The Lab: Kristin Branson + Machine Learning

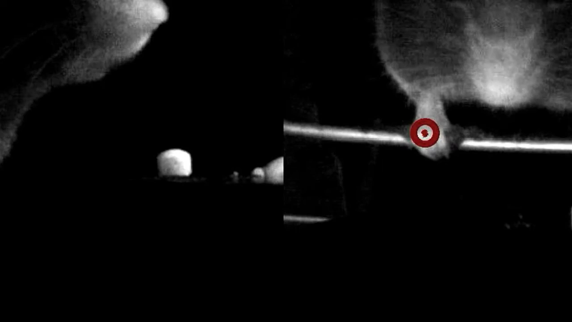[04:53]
For his video, it's a mouse, and it's reaching for a food pellet.
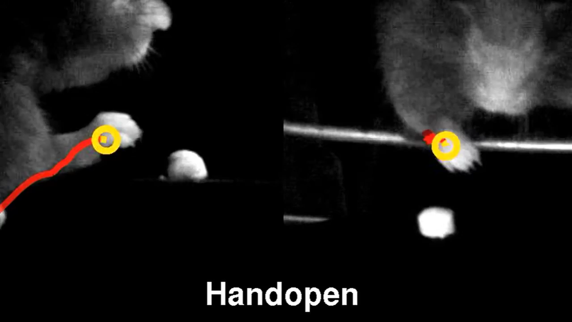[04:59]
And so we would have needed to track at least the paw and possibly the digits on the paw.
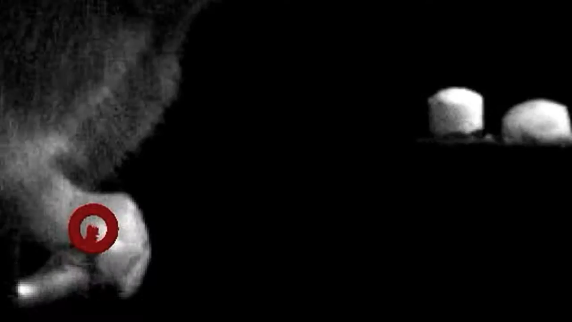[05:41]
We wanted to be able to look at kind of the motion of the paw. Is it moving kind of in a circuitous route to get to its destination sometimes? Or is it, you know, just moving slower or faster?
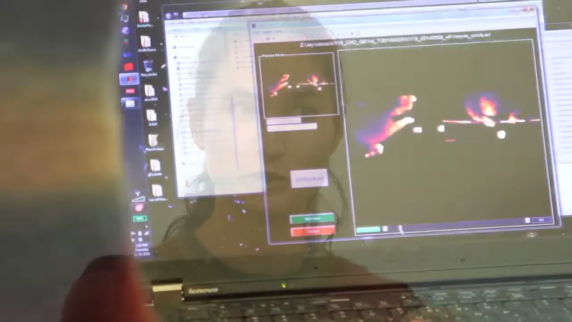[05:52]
Because we saw this difference in kind of the timing of various behaviors.
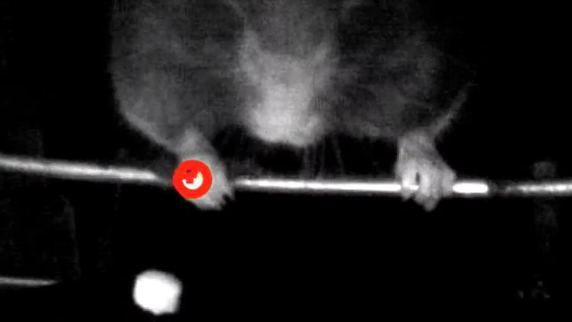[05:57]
The animal, for some reason, is taking longer to plan his action and to actually execute the action.